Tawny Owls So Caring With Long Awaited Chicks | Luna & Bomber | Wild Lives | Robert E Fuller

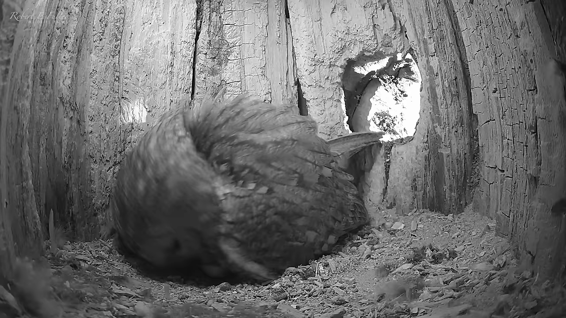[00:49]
This is a huge moment for Luna. For the past 2 years, her own eggs failed to hatch.
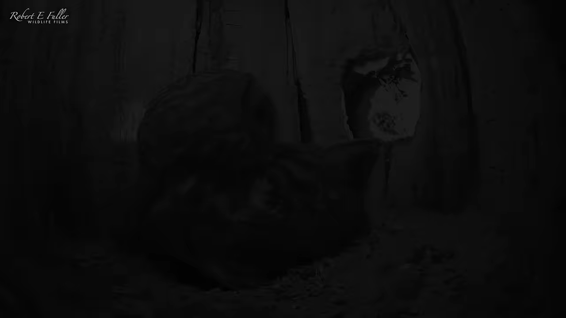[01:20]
But now, I'm delighted she has a hatchling of her own.
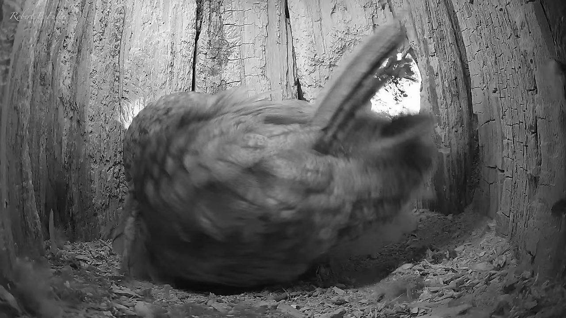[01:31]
The chicks use so much energy breaking out of the egg. It now needs food. Now she has a chick to care for, Luna will rarely leave the nest.
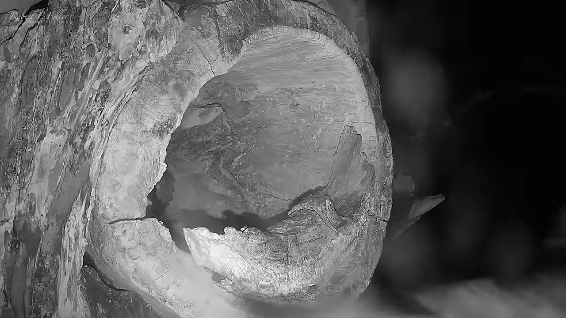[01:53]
Only an hour after the chick hatched, he arrives with a rat. The pair call to one another as he drops off his catch.
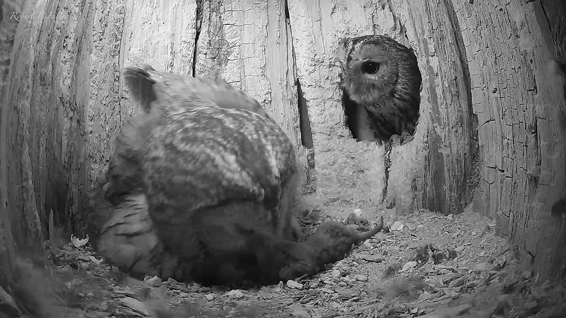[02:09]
The chick calls out too, and Bomber stops to listen. But Luna soon sends him off to find the next meal. Bomber's first meeting with his chick will have to wait. Luna begins tearing the meal into small mouthfuls and takes the first for herself.
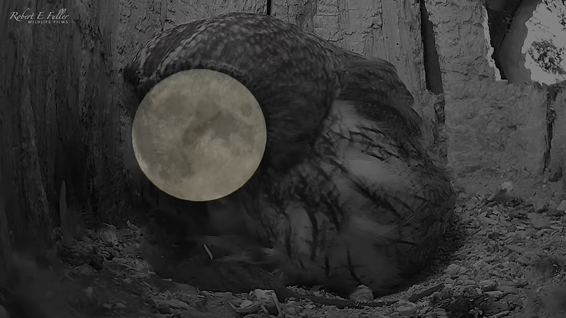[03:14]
A rat like this one should last a few meals. But Luna's not taking any chances. She calls out for more food. And Bomber's not resting on his laurels. He's back with another meal for them, an even larger rat.
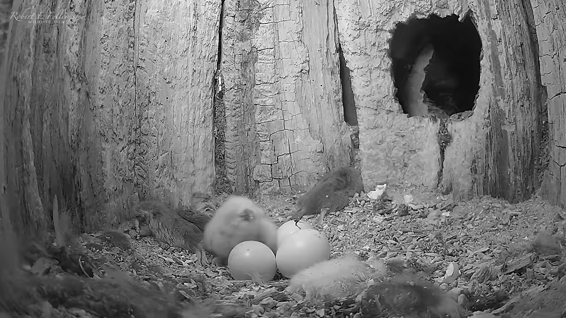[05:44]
And now the first owlet has hatched, the others should soon follow.
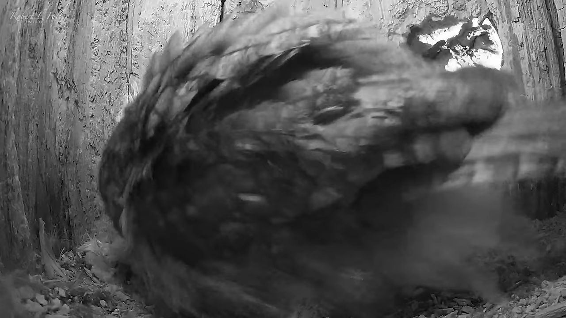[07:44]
And looks so proud as she settles back in to brood.
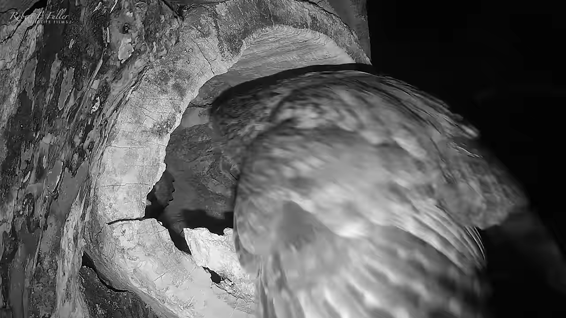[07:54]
Bomber arrives shortly after, delivering the new hatchling's first meal. It's an unusual catch, a pair of frog's legs. But the chicks seem enthusiastic about this gourmet treat. And as Bomber sets off again, Luna gets to work feeding.
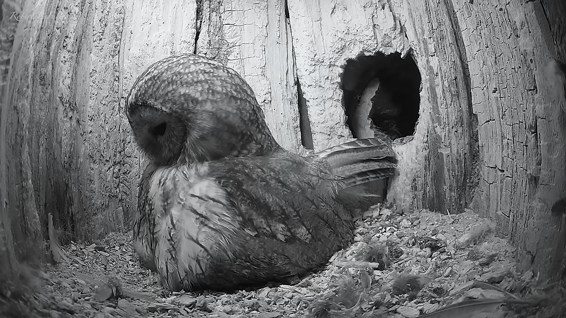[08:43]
One night, Bomber calls from outside the nest.
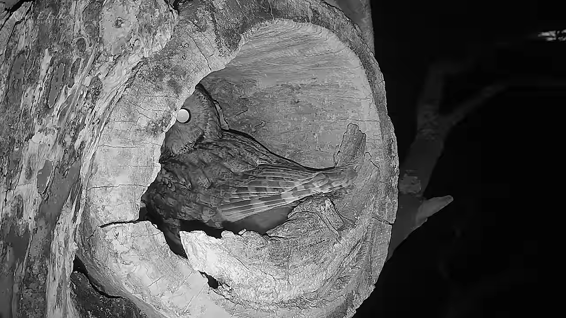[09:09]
And Bomber hoots to greet them. Luna could be back at any moment, so he wastes no time gently preening the chicks.
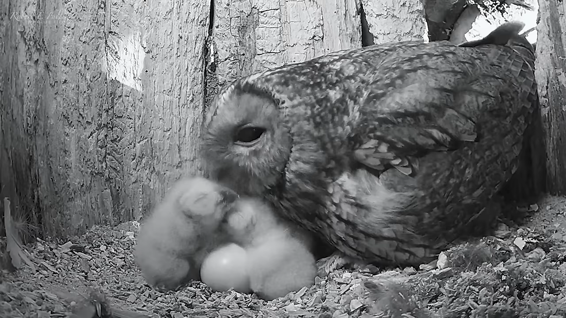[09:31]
He listens carefully for Luna's return. He doesn't want to be caught in the act.
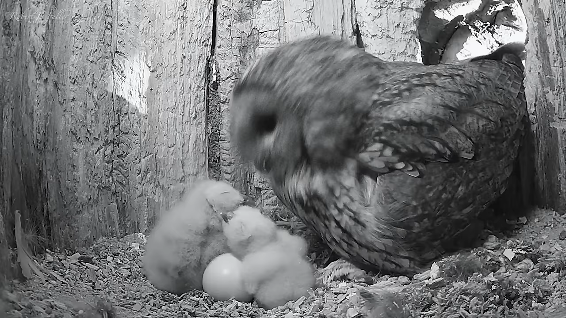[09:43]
A pheasant alarm calls outside, alerting him. It's time to go.
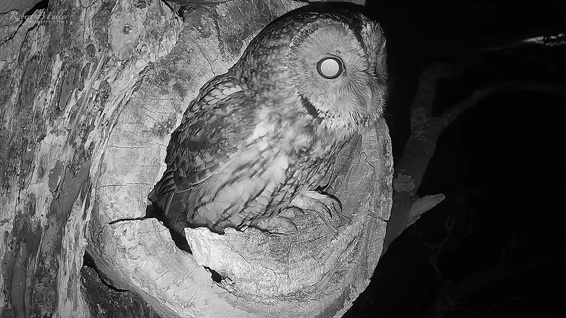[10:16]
Bomber calls out to his mate as he leaves.
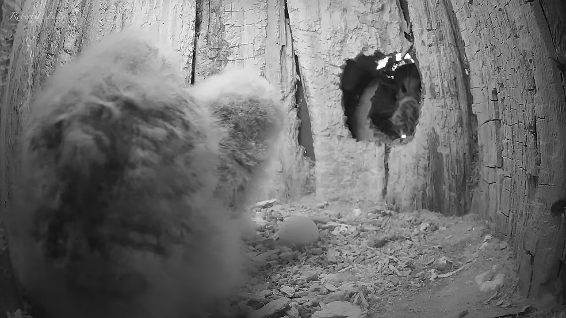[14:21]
Luna's soon back with a meal for the owlets. She's caught a yellowhammer.
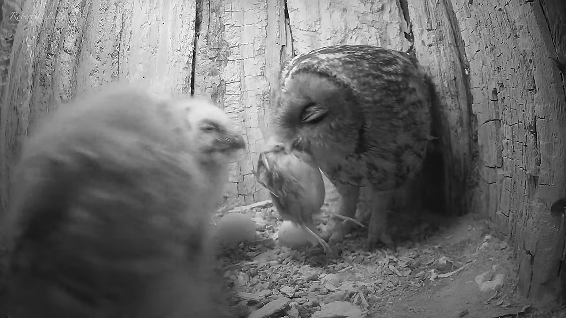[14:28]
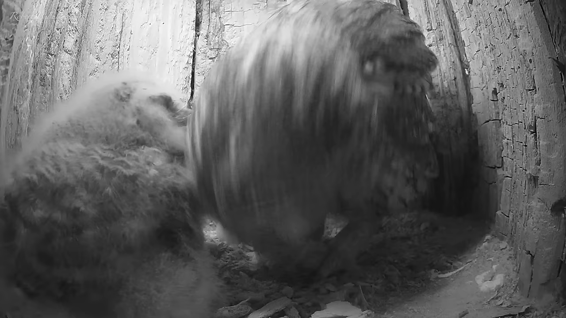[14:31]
Both chicks have a healthy appetite as Luna feeds. Rocket swallows the rest whole.